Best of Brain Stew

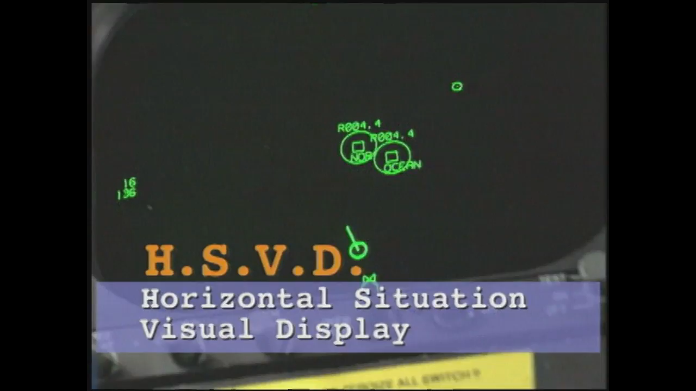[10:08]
the horizontal situation visual display, which will point us exactly where we need to go.
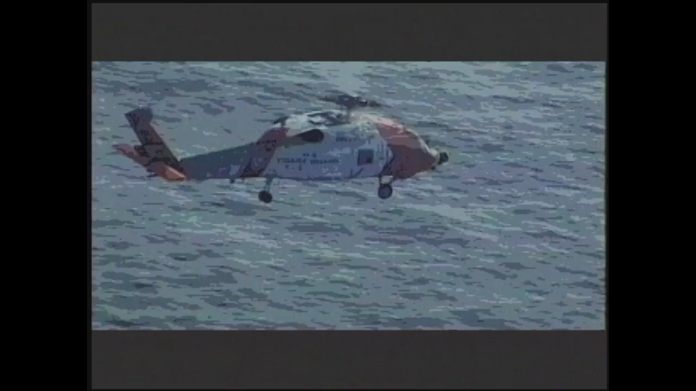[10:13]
And that's how we normally would fly when we're going to a specific position that was passed to us,
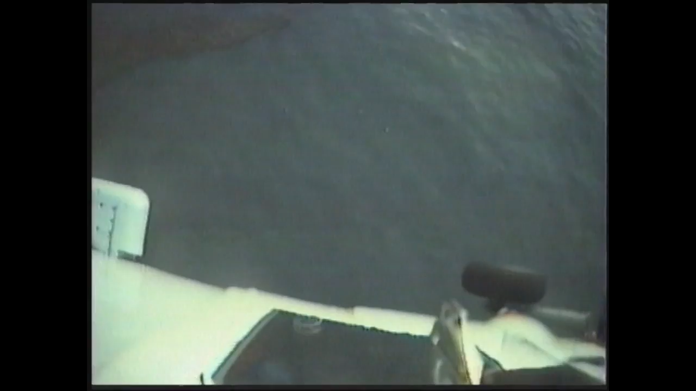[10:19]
is using the fly-to point that shows up here on the screen.
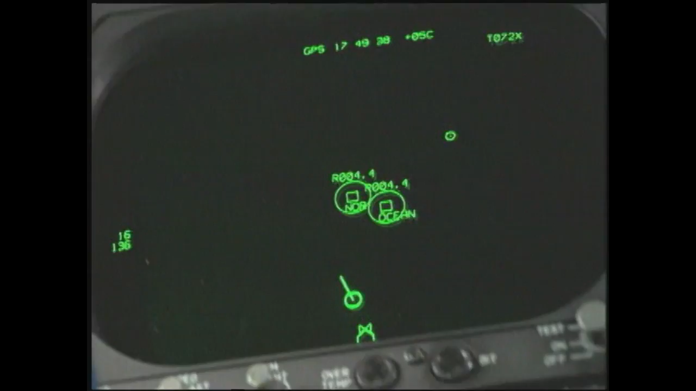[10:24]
We also have this handy little book that gives us all the light and long everything around here pretty much. And I guess it helps us save a lot of time from looking on our charts.